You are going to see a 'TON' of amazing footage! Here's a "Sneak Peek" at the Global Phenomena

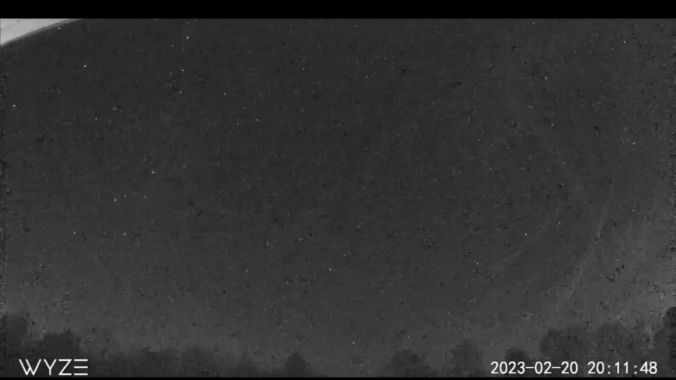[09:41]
in the same order the night of the 20th watch over here just a brief very bright flash doesn't look like a meteor meteors don't normally behave like that here's another very rapid bright flash right there see it and here's
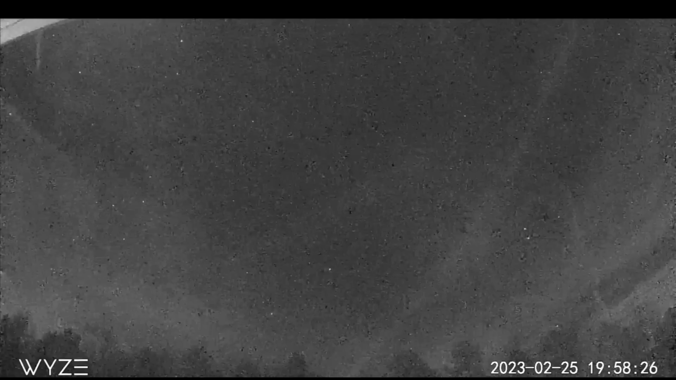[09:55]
the third video in slow motion from the night of the 25th watch at the bottom of the screen right there you can see a rapid flash and
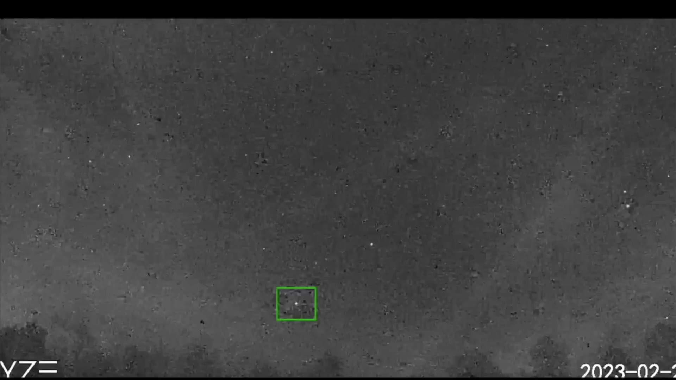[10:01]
then it disappeared as quickly as it appeared
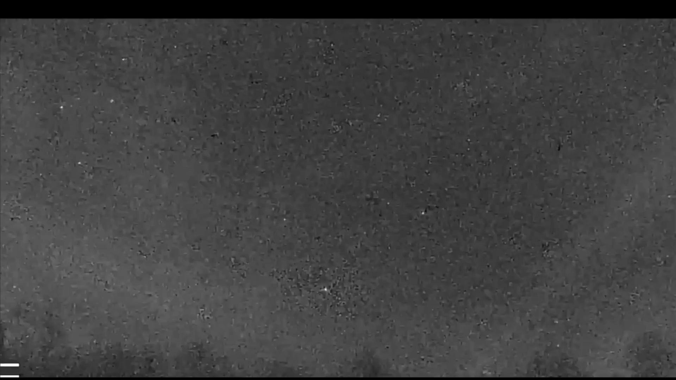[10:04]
and all of these events were around the eight o'clock time frame spanning over the course of five nights